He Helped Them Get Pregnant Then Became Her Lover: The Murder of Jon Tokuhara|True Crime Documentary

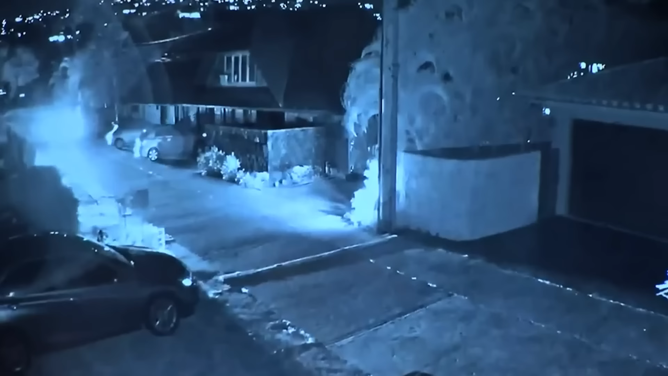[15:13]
Neighbors' cameras showed Eric pulling back into his driveway at 6.47. After returning home, detectives believed that Eric took steps to destroy any evidence of the crime he had just committed. Less than an hour later, the same camera captured lights from a fire in the back of the Thompson's property. The glow of the fire in his backyard lasted about five minutes. He also left the house once more that night.